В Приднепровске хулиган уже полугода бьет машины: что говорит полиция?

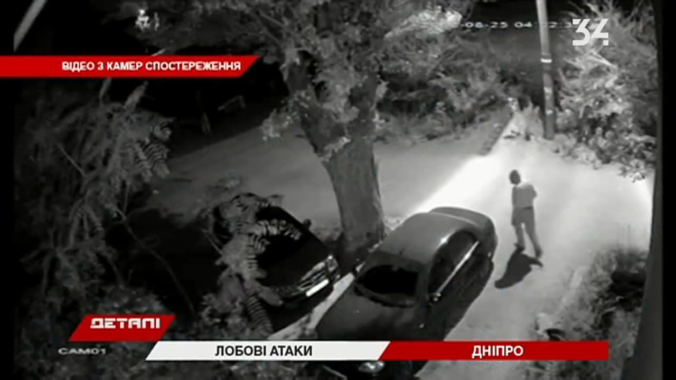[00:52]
Правопорушника вдалося зафільмувати. На відео з камер спостереження високий літній чоловік, який розгулює по житловому масиву із каменем в руці.